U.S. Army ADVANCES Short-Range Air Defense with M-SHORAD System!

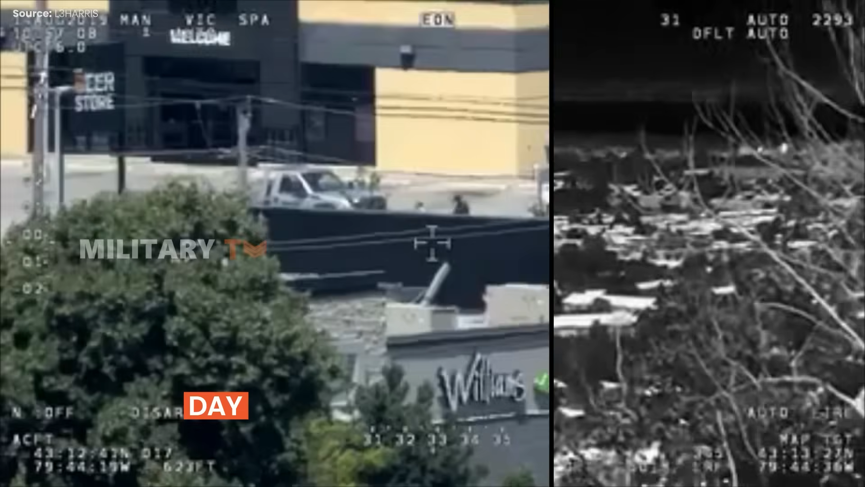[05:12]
making it super effective in any lighting, whether it's broad daylight or pitch dark.